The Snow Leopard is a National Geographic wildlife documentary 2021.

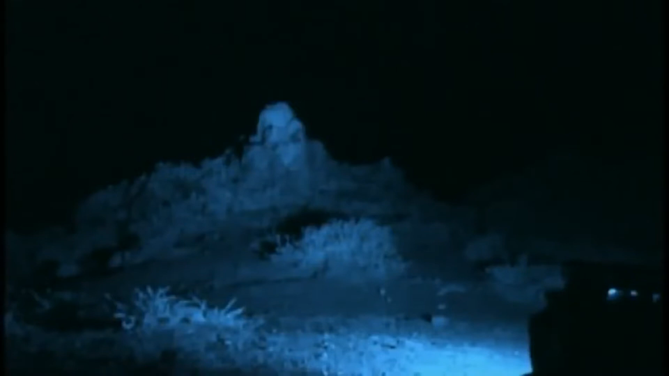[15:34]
Oh, we have got lucky. It's a snow leopard.
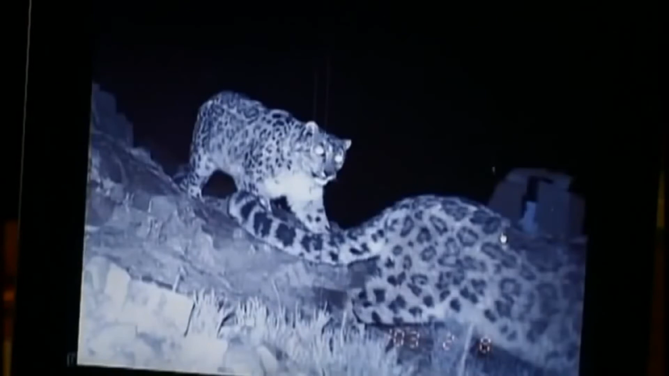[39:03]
We got these two shots the other night. Mekbah following a female. Smashing.
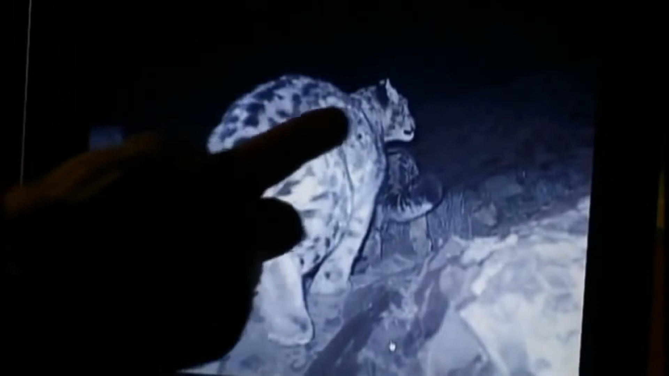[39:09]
It's a sure sign that the mating season is upon us. Filming mating would have been an amazing thing to achieve,
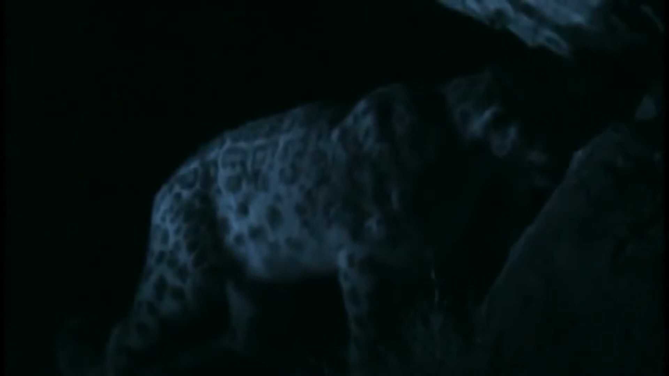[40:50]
her perfume has really impressed him. He's making quite a meal of it. His open mouth and flared nostrils allow him to read her message more clearly.